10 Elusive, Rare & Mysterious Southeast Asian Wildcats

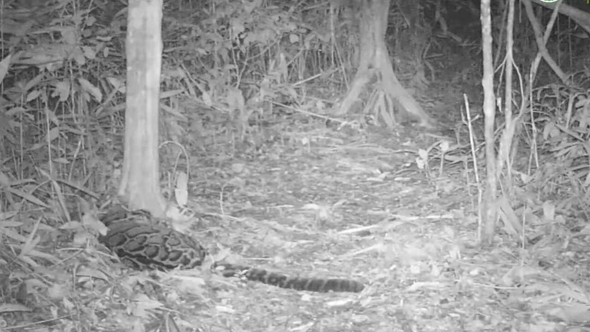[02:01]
making it difficult to track in the wild. It is mostly active during the night and spends most of its time in trees.